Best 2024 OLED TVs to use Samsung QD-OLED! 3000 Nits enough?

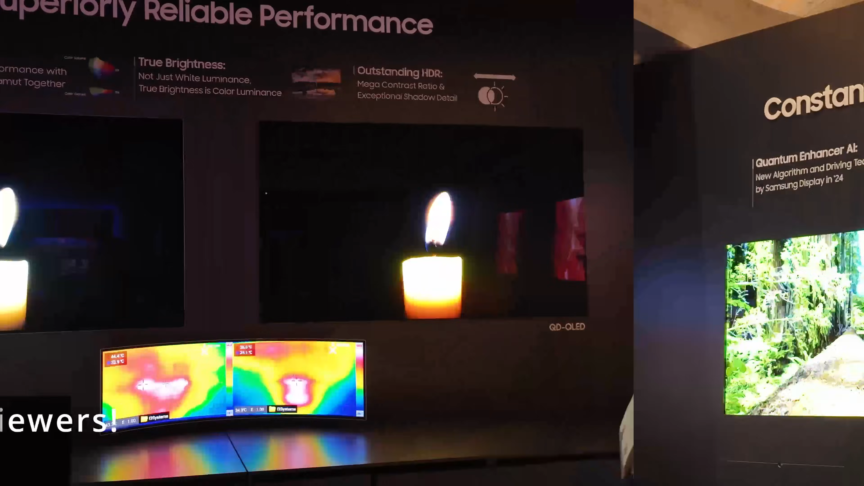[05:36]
The way the traditional OLED actually increases luminance is by overdriving these kind of bright seats.
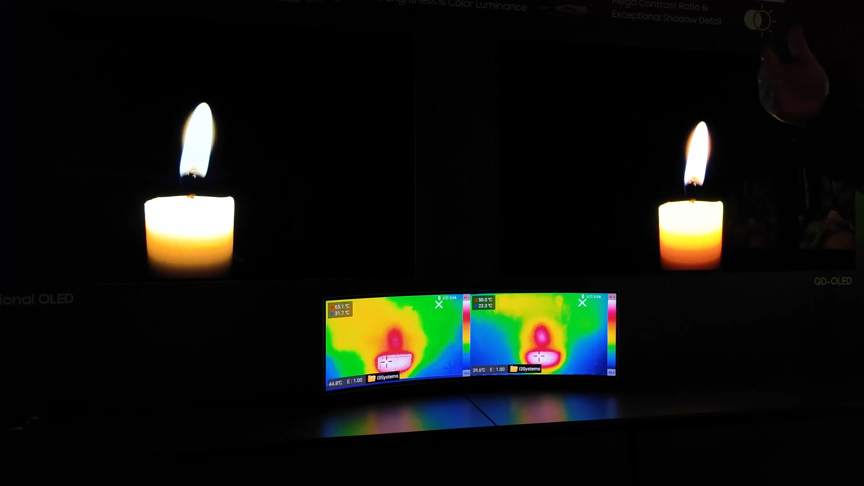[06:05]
It's unable to actually meet these vivid colors because in order to try to increase the luminance, there's a color washout because of the white surface.
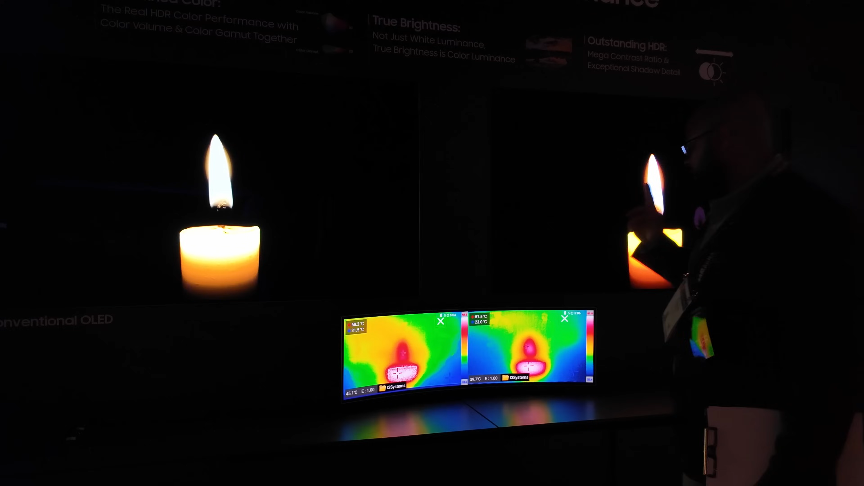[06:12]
Look at the warmth. Notice the temperature here as opposed to there. Wow. It's almost 70 Celsius.
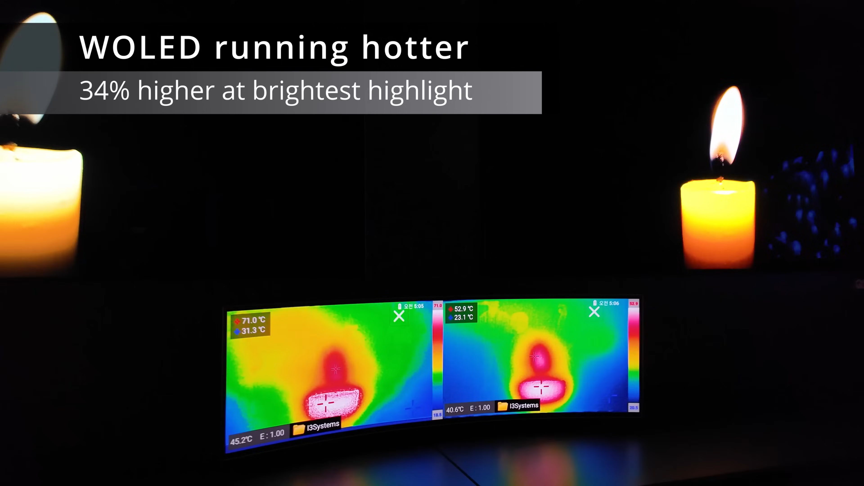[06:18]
Does it still have a different... It have a different heat sink the last year as well?
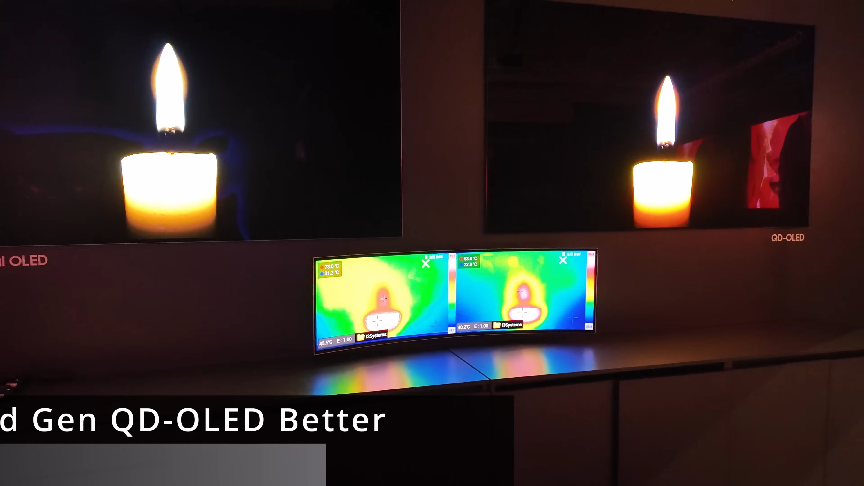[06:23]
No, it still has the same heat sink. It's just with the quantum enhancer, we're able to drive it, but not by increasing the power, but by having better efficiency.
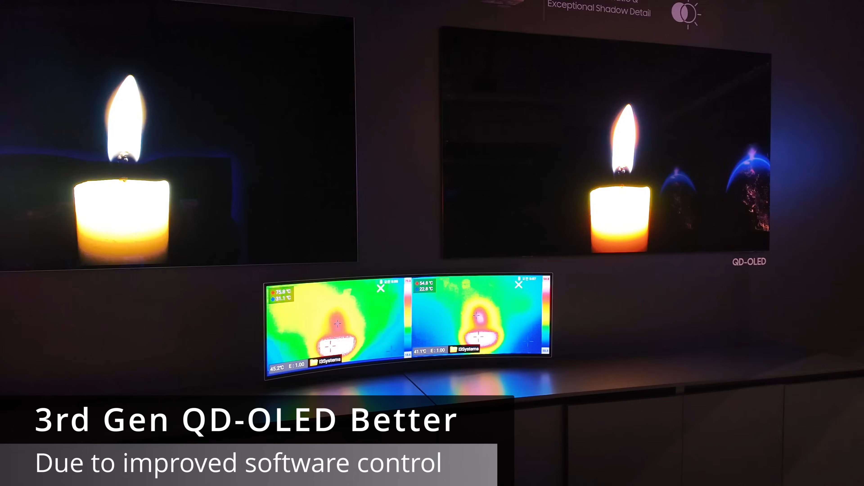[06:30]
So same power, but more light is coming out. Light up.
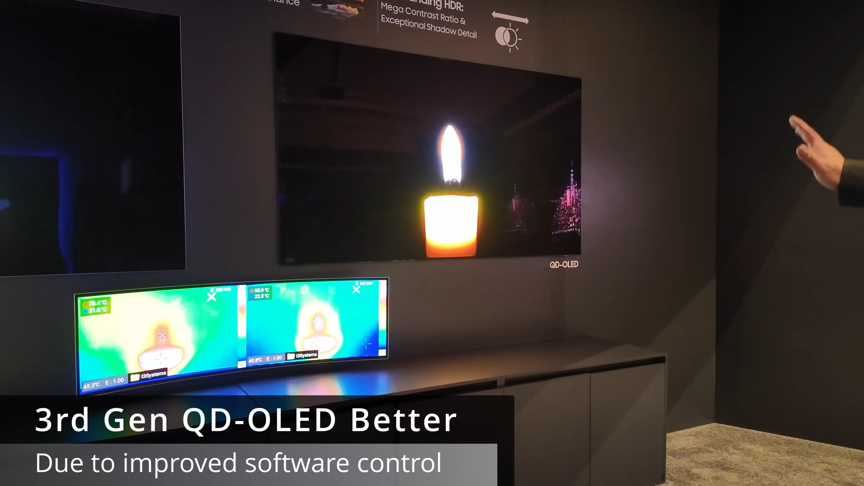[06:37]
What mechanism improved the efficiency? So that's driven by the quantum enhancer AI.